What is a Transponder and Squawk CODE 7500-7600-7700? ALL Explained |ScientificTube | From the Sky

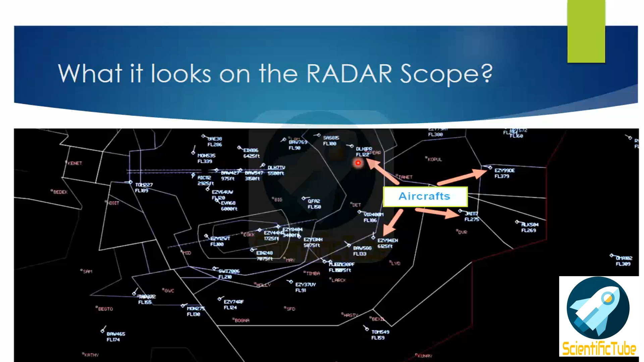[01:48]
Here we have Lufthansa Papa Romeo at flight level 122. Similarly these are all the aircrafts flying in this airspace. Now let's have a look at how the transponder works.